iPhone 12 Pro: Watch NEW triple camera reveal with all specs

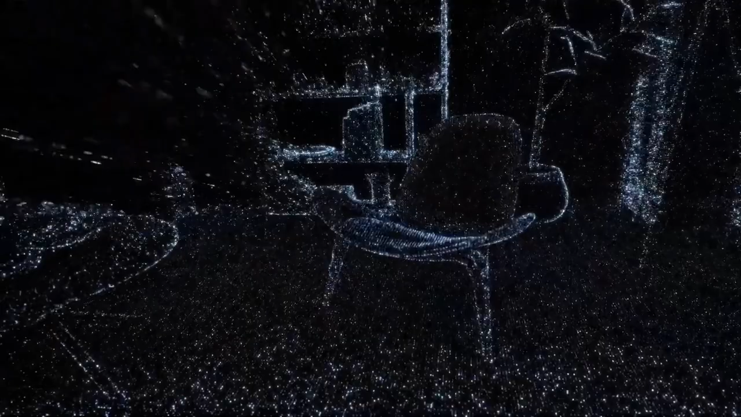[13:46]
And it measures how long it takes light to reach an object and reflect back. We've adopted this technology for iPhone.